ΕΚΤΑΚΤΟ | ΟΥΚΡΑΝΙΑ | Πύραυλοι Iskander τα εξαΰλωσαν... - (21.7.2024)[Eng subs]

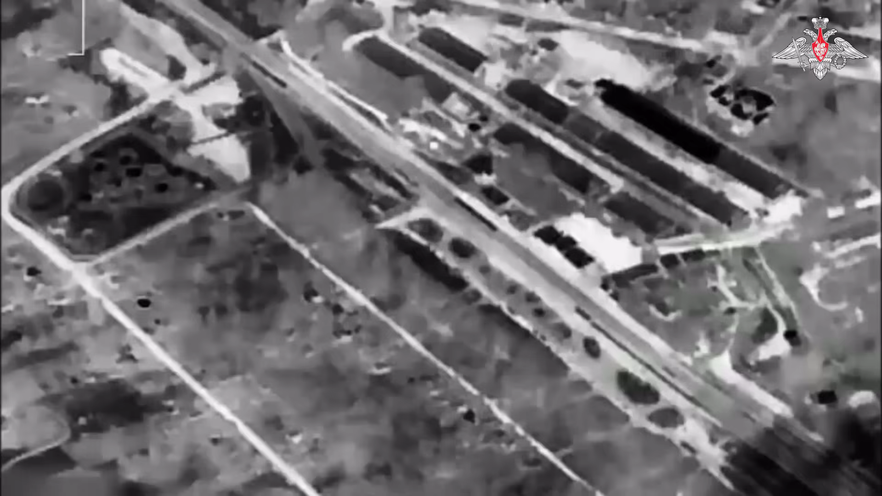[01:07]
Αναλυτικότερα, το ρωσικό χτύπημα πραγματοποιήθηκε στην περιοχή του χωριού Μπαρβένκοβο,
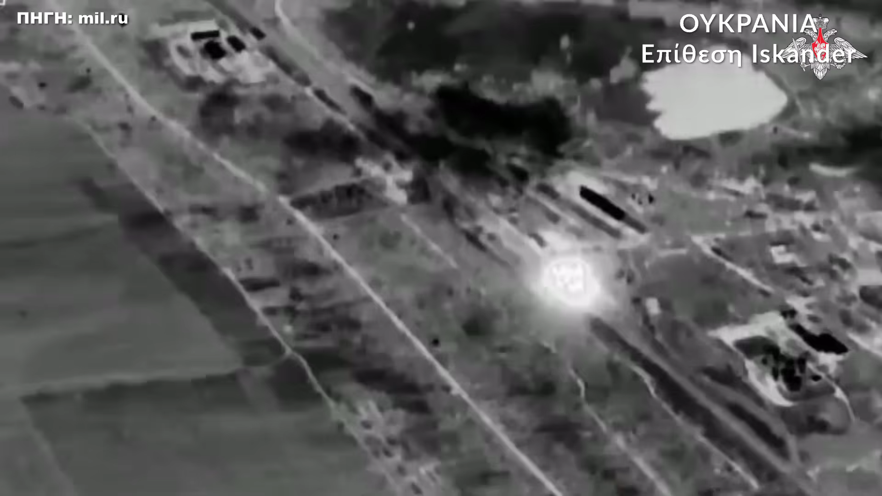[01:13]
στη Λαϊκή Δημοκρατία του Ντόνεσκ, με τους Ισκαντέρ να σκάνε ο ένας πίσω από τον άλλο και να
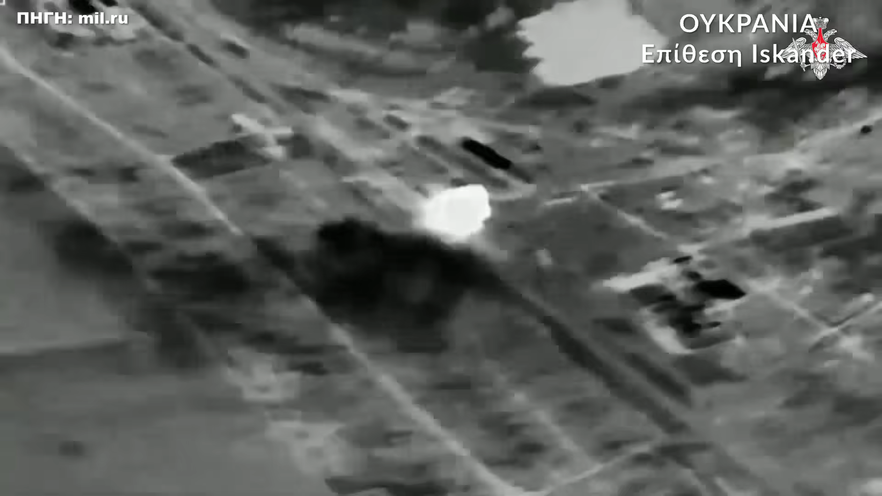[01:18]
διαλύουν τα 2 στρατιωτικά κλιμάκια που αποτελούνταν από 20 πλατφόρμες
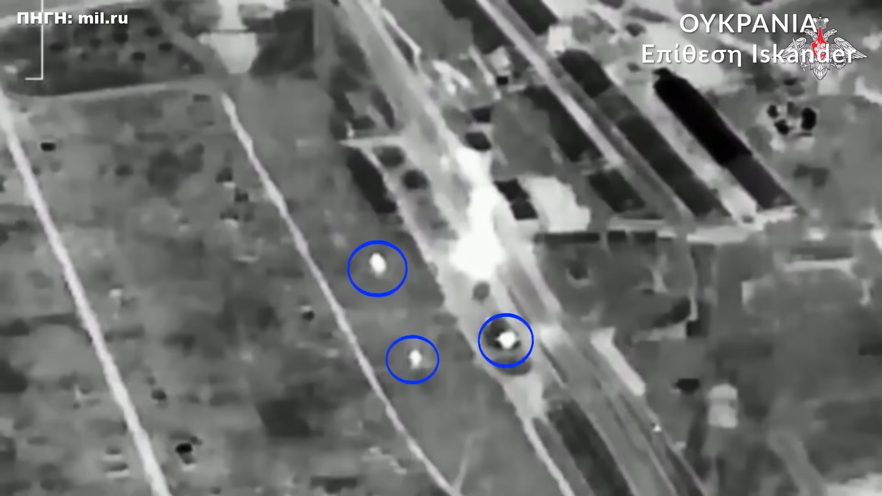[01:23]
το καθένα και που μετέφεραν προσωπικό και στρατιωτικό εξοπλισμό μονάδων της 401ης Μηχανοποιημένης Ταξιαρχίας των Ουκρανικών Ενόπλων Δυνάμεων. Από την καταγραφή της επίθεσης που έγινε με τη χρήση ενός UAV Orlan 10, οι Ρώσοι ειδικοί εμπειρογνώμονες συμπέραναν ότι καταστράφηκαν